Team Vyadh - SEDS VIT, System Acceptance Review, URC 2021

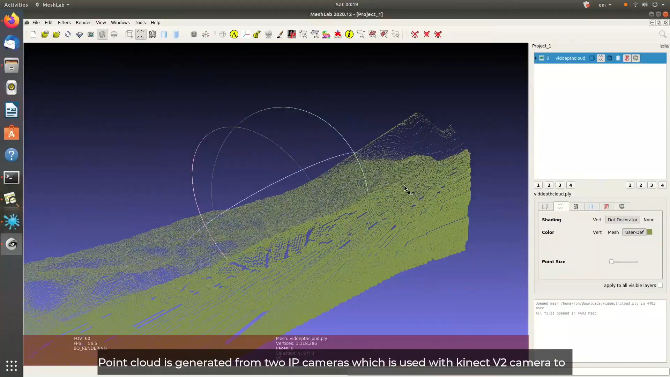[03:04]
Point cloud is generated from molecular video feed from two IP cameras which is fused with Kyanet V2 camera to create obstacle cost map as
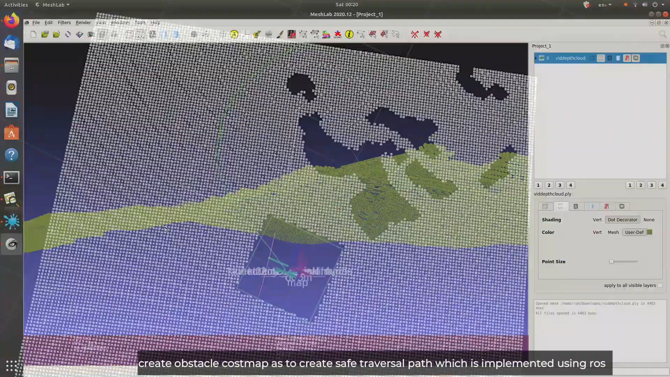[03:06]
to build safe reversal path which is implemented using box navigation stack.